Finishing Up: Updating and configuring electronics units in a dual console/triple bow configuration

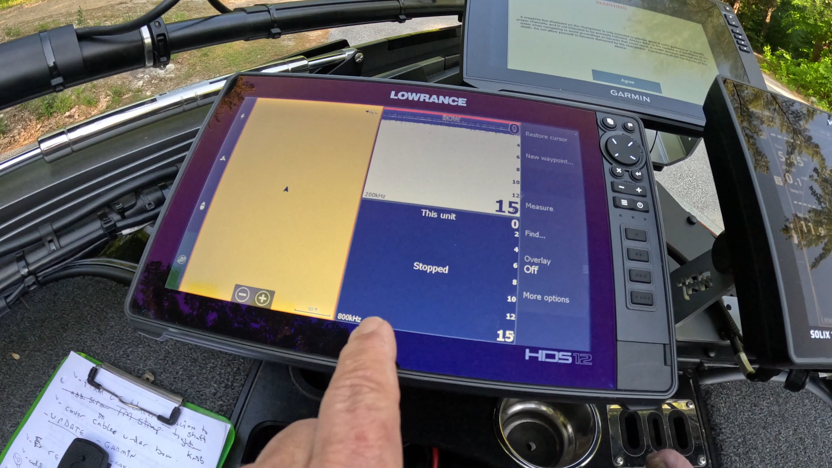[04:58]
So let's just take and unstop it because if I don't unstop it now, he'll never figure it out.
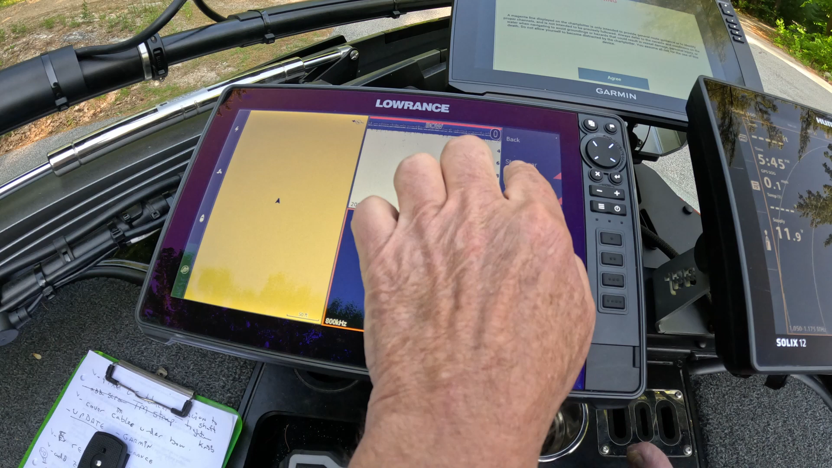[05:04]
So anyway, so that's done. So now we're ready to go.
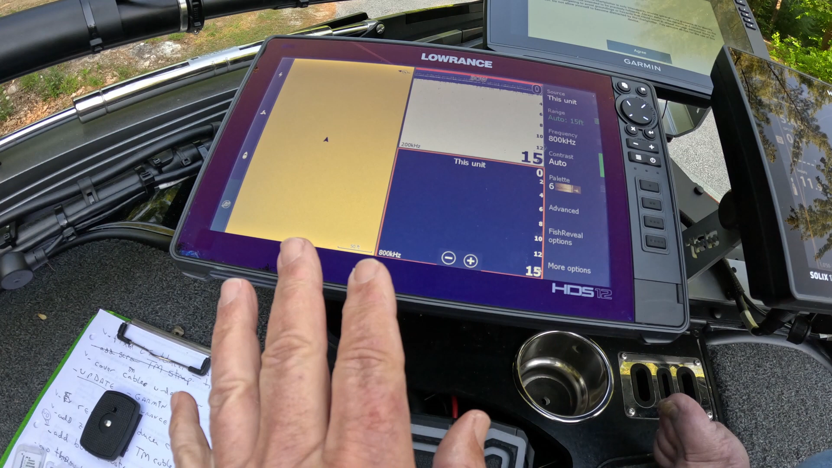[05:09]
So what we're going to do is we are going to go over to our hot buttons.
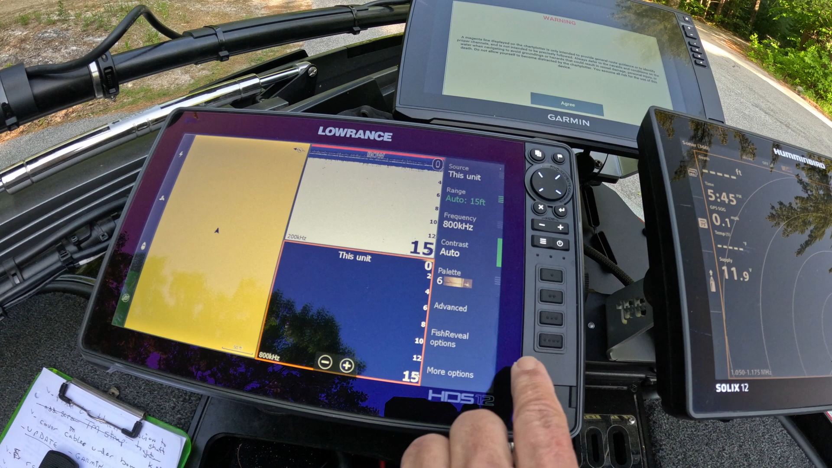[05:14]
Okay. This is a new hot button. I just created a favorite.
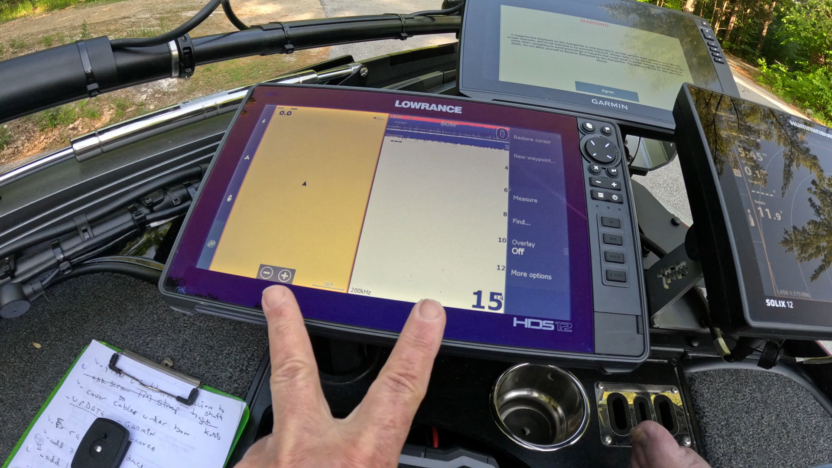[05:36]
If I hit this one, you can see I'm back at the new version there.
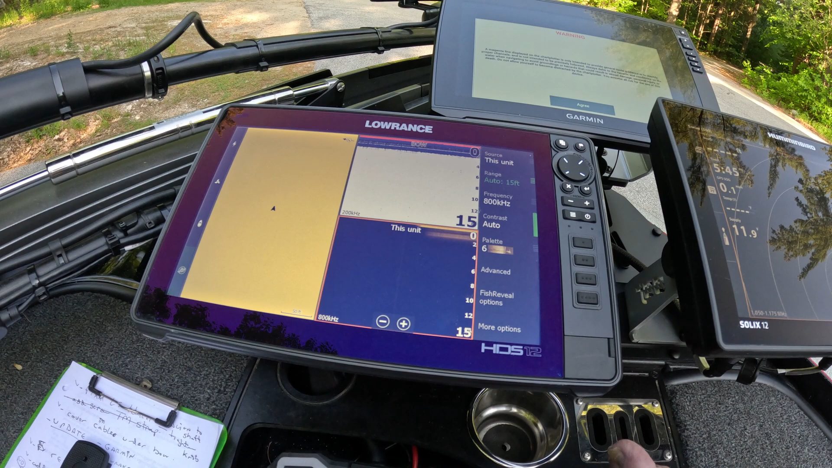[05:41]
So that's one setup item that he wanted.
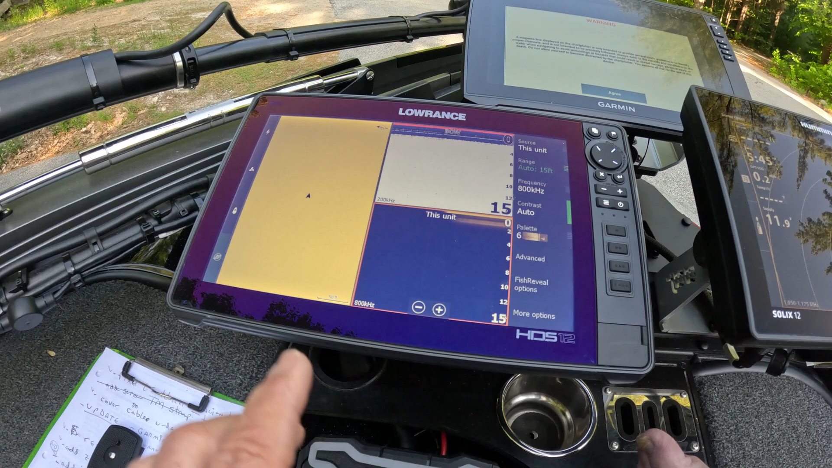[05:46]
The next thing I had to do is add overlay data and get everything configured. So it looks like the Garmin is back.
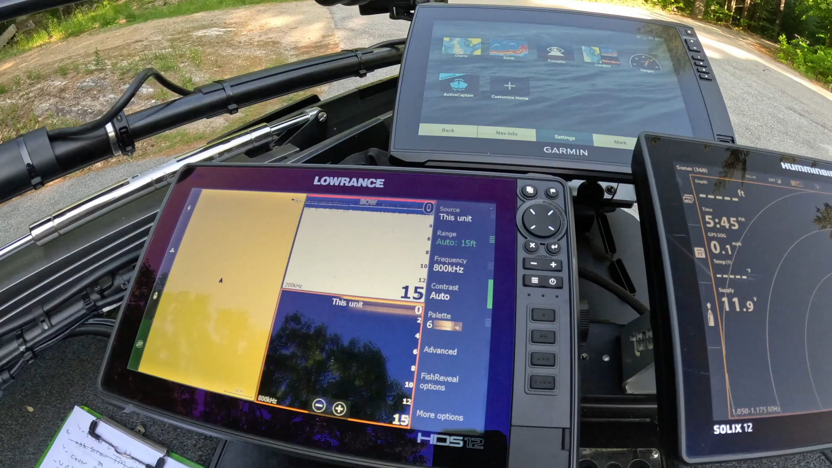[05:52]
So we're good to go there. So, all right. Okay.
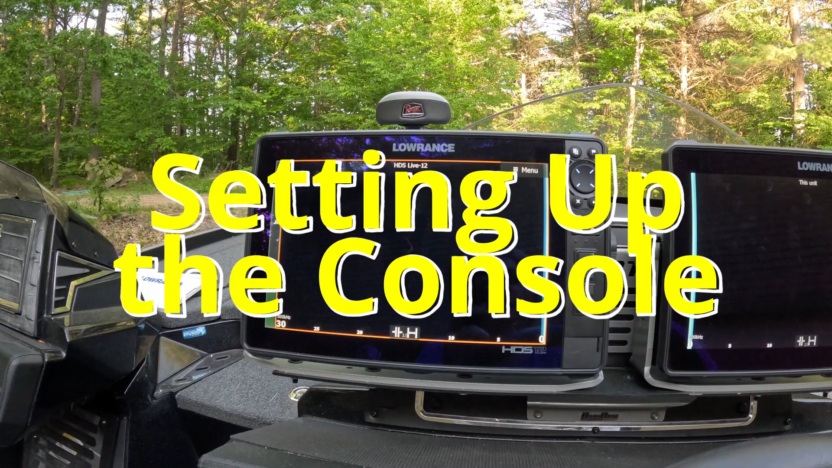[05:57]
Here's what we got here on the left unit. I've set up the, to source the side scan from the right unit.
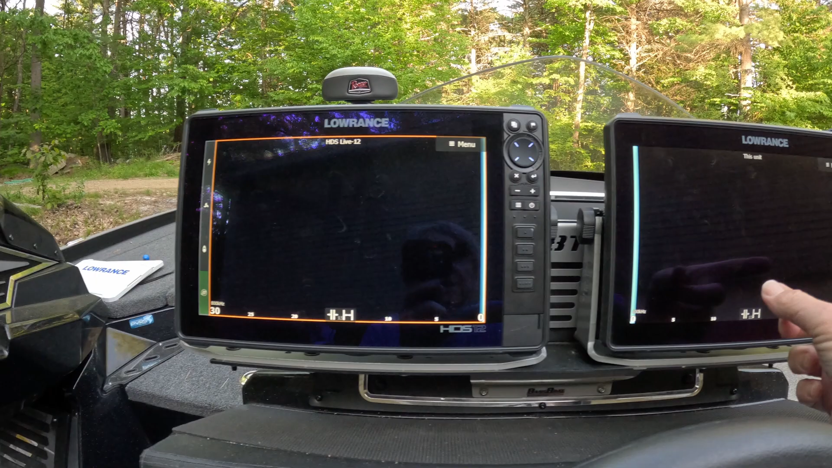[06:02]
Okay. And what we got here is that it's showing the left screen only.
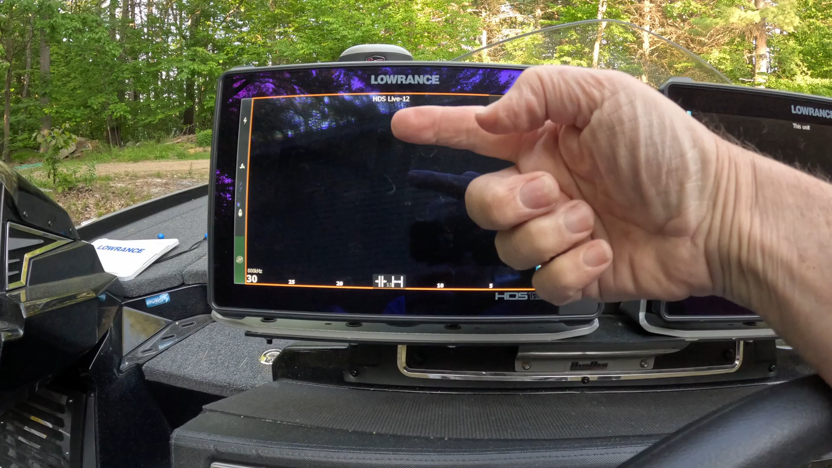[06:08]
This is what the customer wanted. And on the right unit, it's sourcing from this unit,
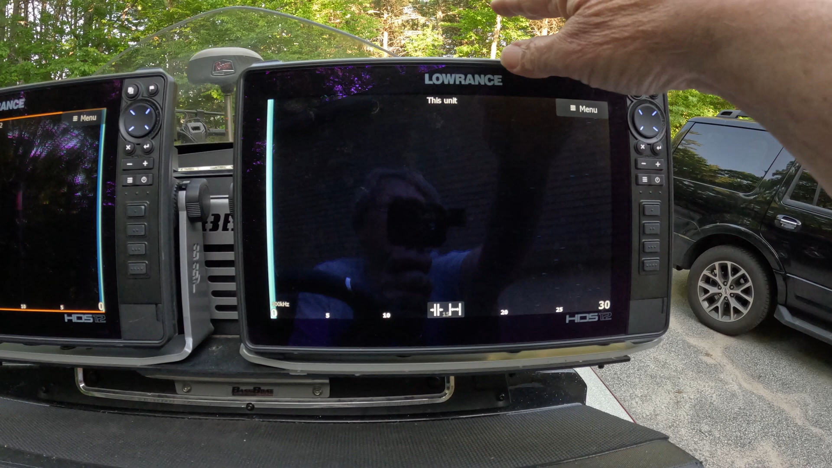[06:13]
which is correct because it has the active target or active imaging three in one attached to it.
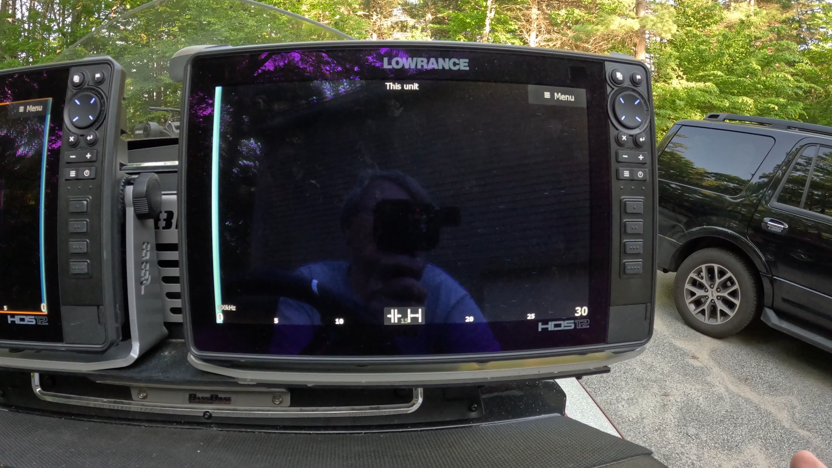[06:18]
And it's showing the right only. So you can see the way I did that as I went into more options,
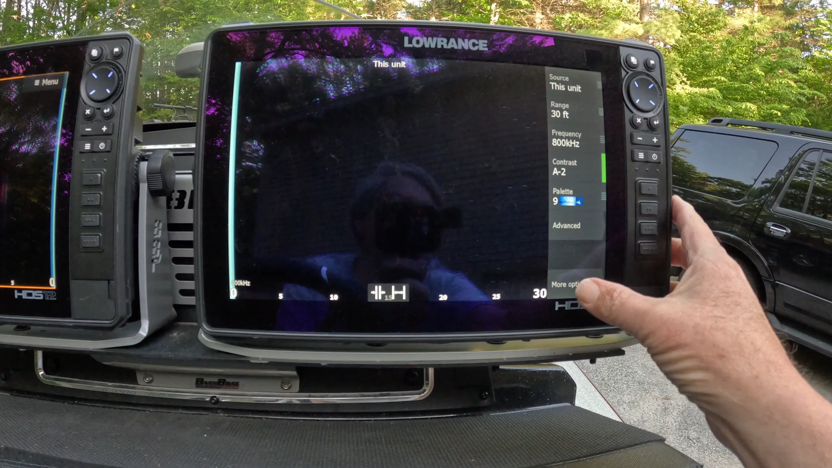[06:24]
I set the view to right only here.
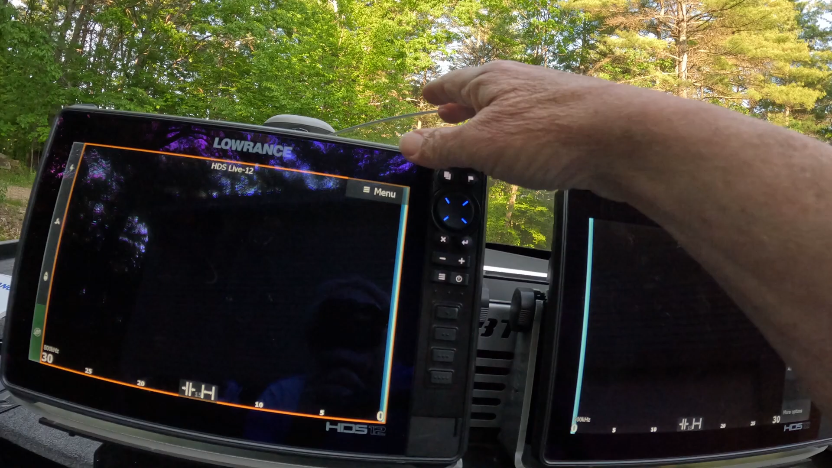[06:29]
And over here, I've got the view set to left only.
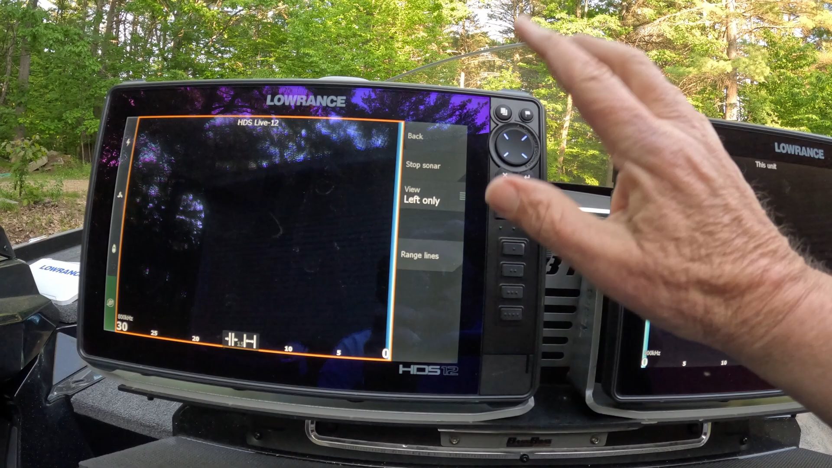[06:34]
So, so that way it makes it, that way he can flip it. So now what I've got, if I go through and say,
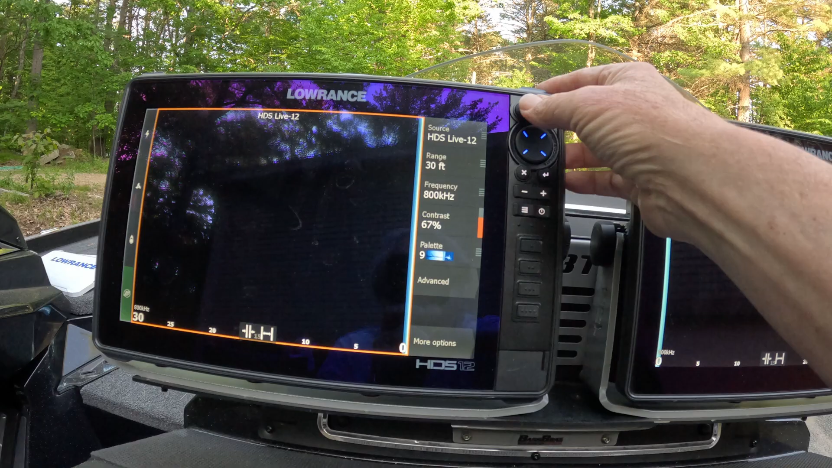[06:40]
hit my default buttons, which is, these are, these are his running buttons, which is buttons three.
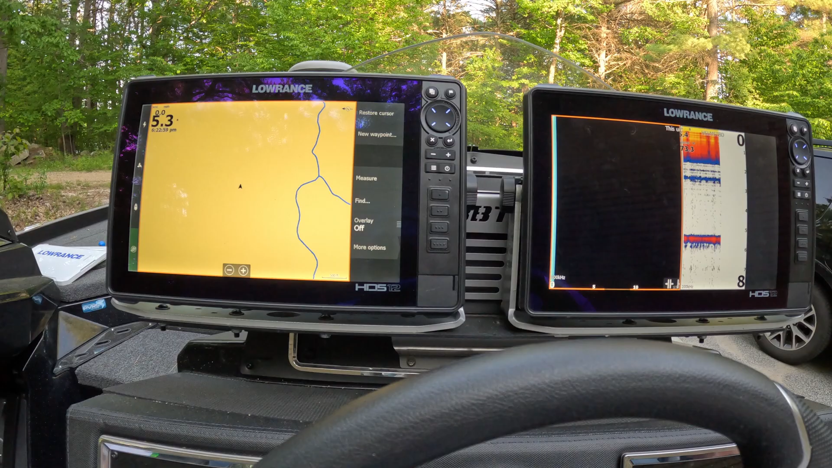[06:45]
So buttons three, if we go to buttons four, it'll show the side scan.
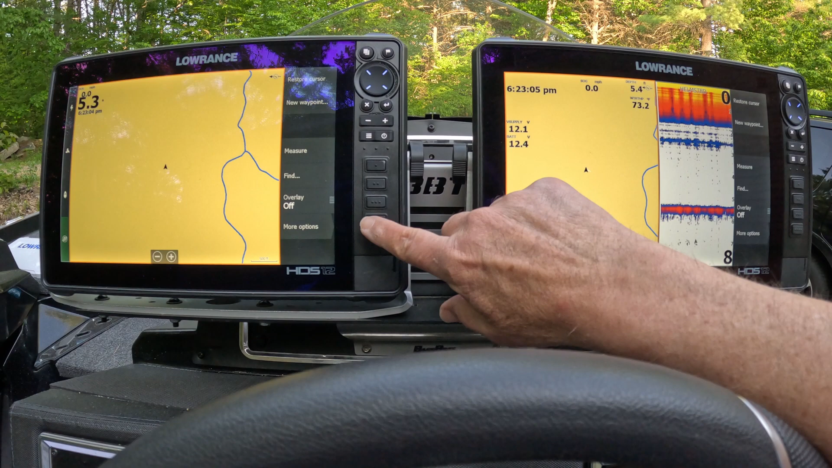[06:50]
Okay. And so now this is the setting for the side scan for him. Okay. So that way he can just simply,